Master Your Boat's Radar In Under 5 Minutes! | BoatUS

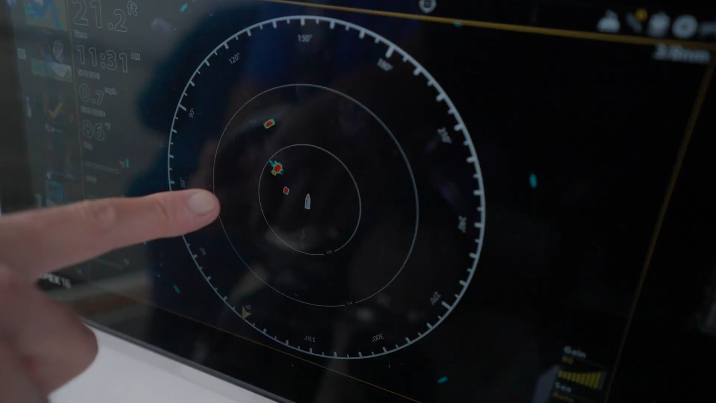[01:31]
What you really want to be concerned about and what your radar can help you with is seeing things that are really close but not visible to the eye because of that reduced visibility.
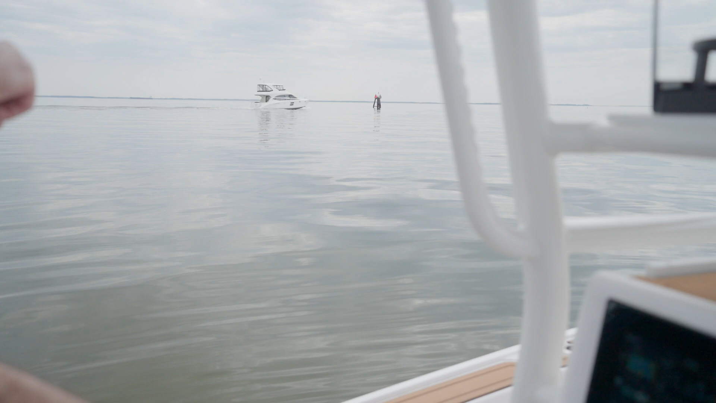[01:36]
What I like to do with this particular unit is generally cruise at about
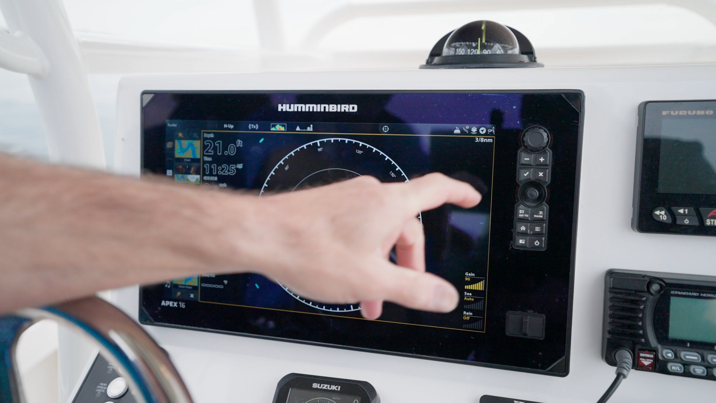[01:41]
a mile of range and then every few minutes I'll range out to five or ten miles to see what's out there and then bring it right back in tight.
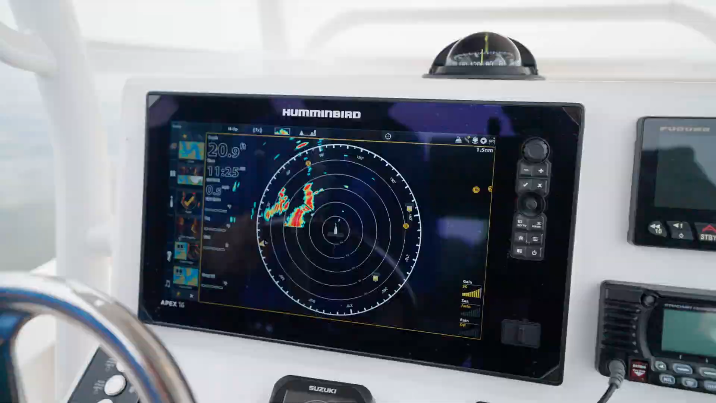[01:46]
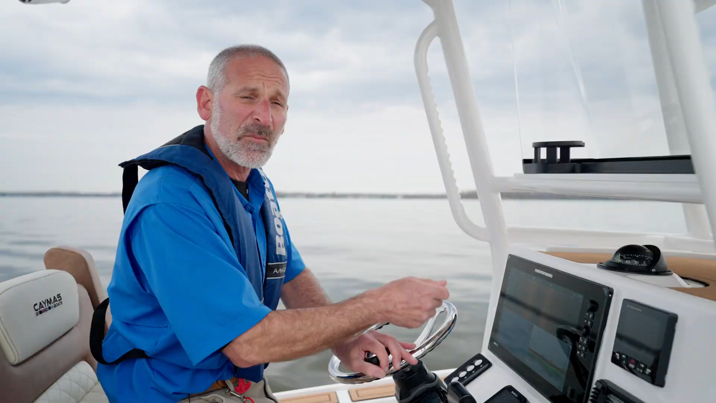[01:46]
And don't forget that as I do so,
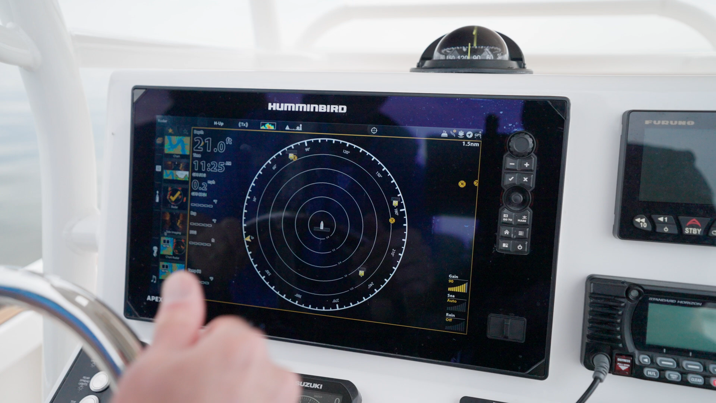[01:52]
I can look at these range rings on the screen to know just how far away different targets are. Many radar offer dual range functionality so you can split the screen and look at two different ranges at the same time,
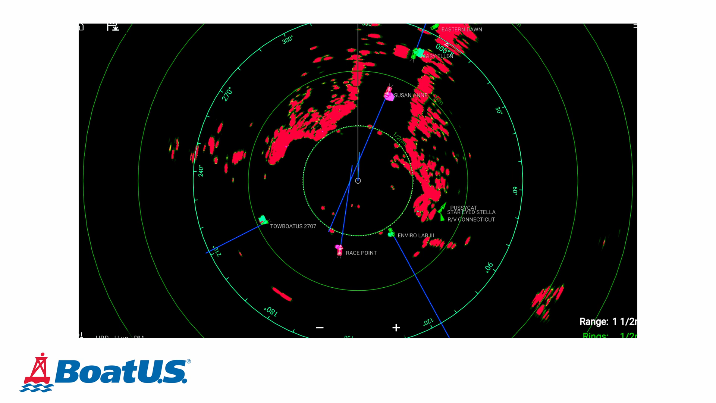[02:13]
Generally, a red trail means it's a potential collision hazard, whereas a green trail means it's a safe target.